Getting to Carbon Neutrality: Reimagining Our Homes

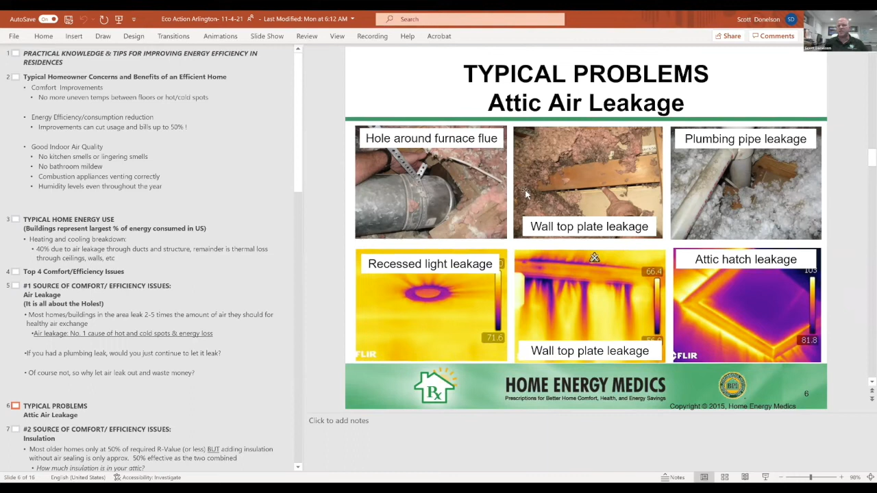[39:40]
uh, and wall top plates and, uh, holes around furnace flues. So, okay.
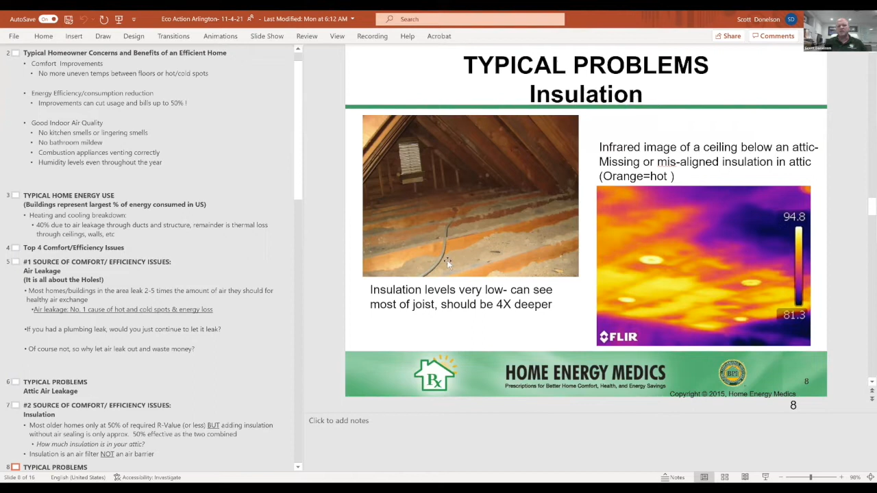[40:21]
If you go up in your attic and you're seeing, you're seeing, uh, choices like this, then you immediately have a problem. And in an infrared image, it kind of manifests itself in the summertime, like you're living under pizza stone. So, uh, which isn't good. Okay.
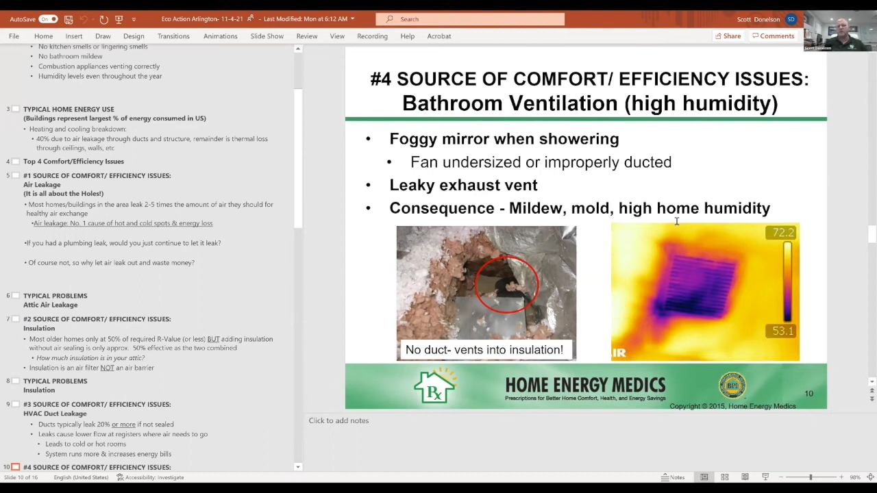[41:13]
And, uh, again, uh, mold, mildew, high humidity are all, uh, all culprits of that. You can see this one's vended right into the insulation. Okay. And, um, really the best way to, to start this, Sandra alluded to, is really starting with an energy audit.